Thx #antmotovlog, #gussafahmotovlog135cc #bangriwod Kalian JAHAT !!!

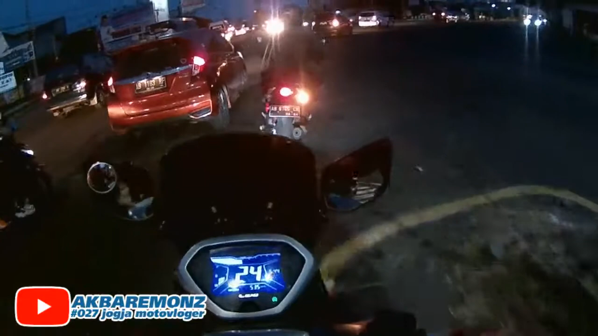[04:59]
Nah seperti ini tidak rating juga. update bro, banyak bro, makanya tetap harus konsentrasi.
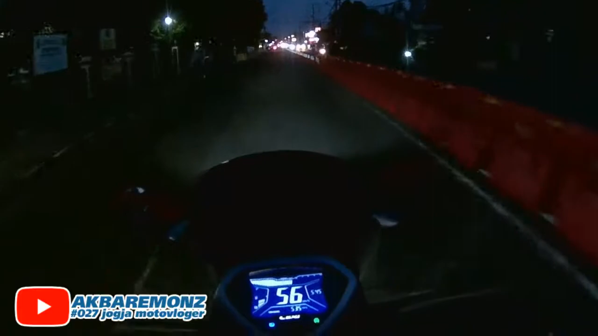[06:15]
Ini ya ini kok jalan ini kok ditutupin, ini kenapa ini banyak yang muter mungkin ya bro, disini jadinya ditutup.
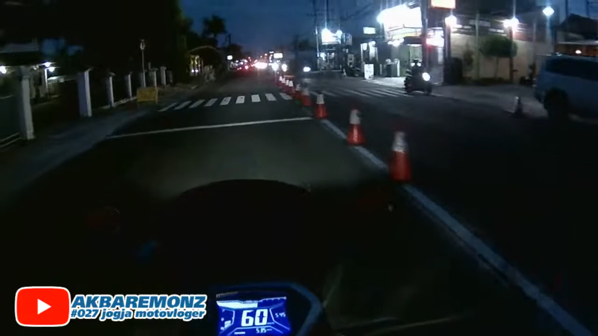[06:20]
Ini sekarang Trans Jogja aja juga udah mulai beroperasi ya. Kemarin-kemarin tuh saya belum lihat gitu loh bahwa Trans Jogja tuh udah beroperasi, tapi sekarang udah muter dia.
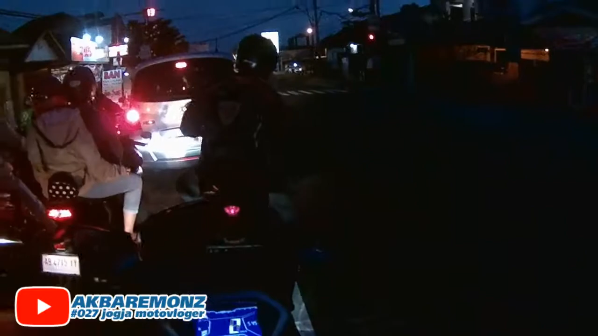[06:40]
Jalannya ternyata ramai juga ya, bro. Nah, ini banyak kendaraan lewat dari kanan.
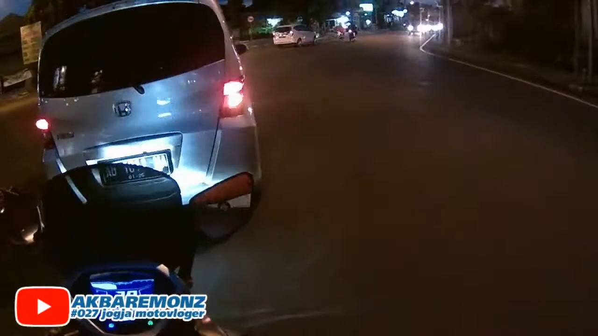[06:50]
Pemandangannya kalau petang itu bagus, bro.